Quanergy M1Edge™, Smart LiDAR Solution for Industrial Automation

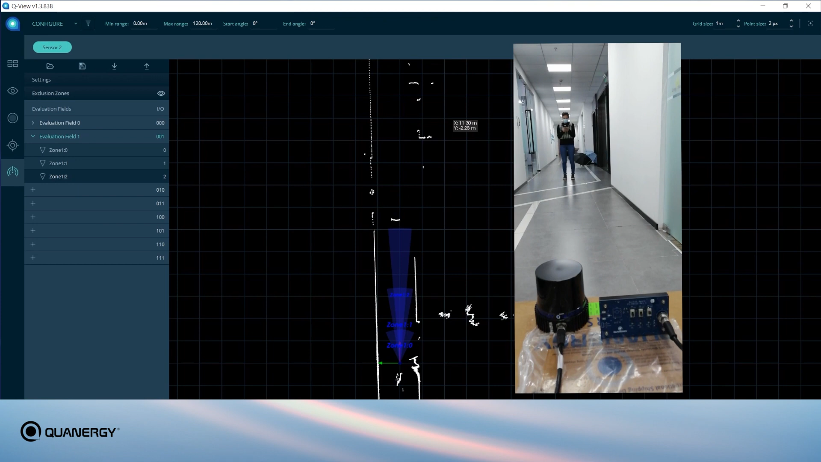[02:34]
Here we can see the M1 Edge in action as part of a collision avoidance system for a mobile platform.
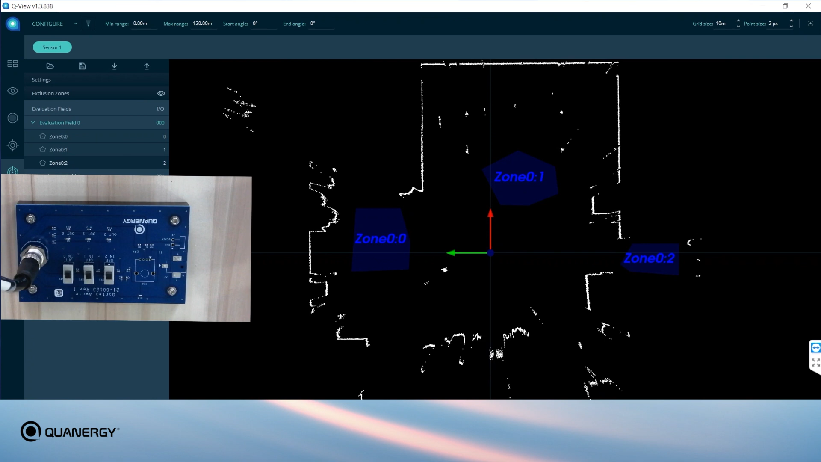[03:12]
board, lighting up a corresponding LED and sending alerts to any integrated systems.